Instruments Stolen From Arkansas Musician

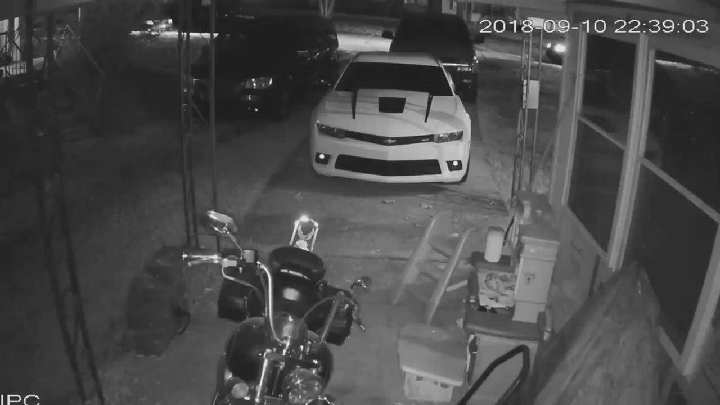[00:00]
I think they drove through the neighborhood looking for cars that had things in them.
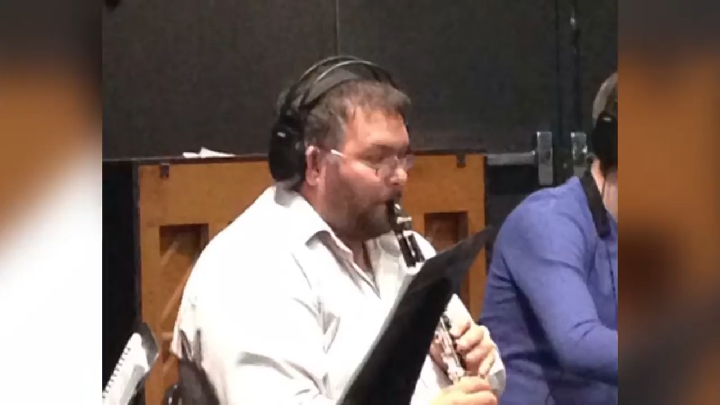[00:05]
Brandon Doris, a professional musician, hitting a bad tune.
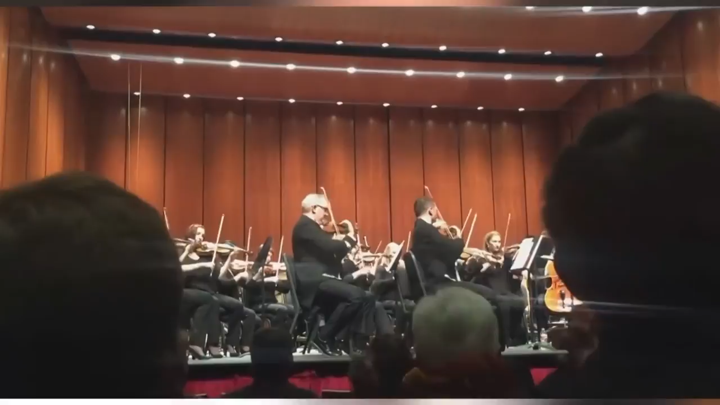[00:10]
I can't wrap my head around stealing from somebody, you know. I just, I don't know how they could sleep at night. On Thursday night, security footage caught three people driving back and forth around Doris' neighborhood in Little Rock.
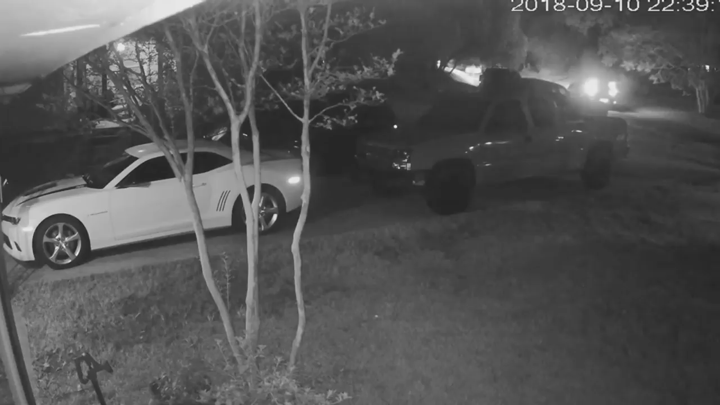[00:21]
At a quarter to 1 a.m., they just pulled right up next to the car, left their car running, lights on. Three people piled out, you know, and took the stuff out of my car. Doris plays for the Arkansas Symphony Orchestra and is the marketing director, too.